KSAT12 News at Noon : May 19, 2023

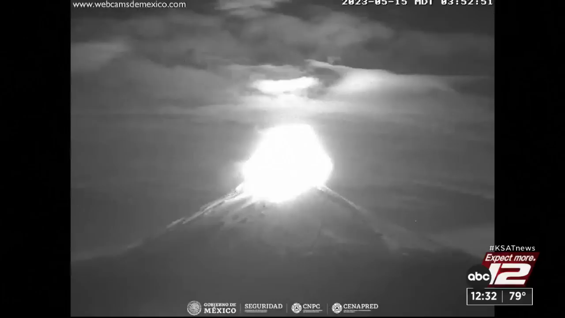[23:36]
It's spitting out steam and gas and ash all coming out of the volcano just southeast of Mexico City. Ashfall from the volcano is causing a concern in Puebla.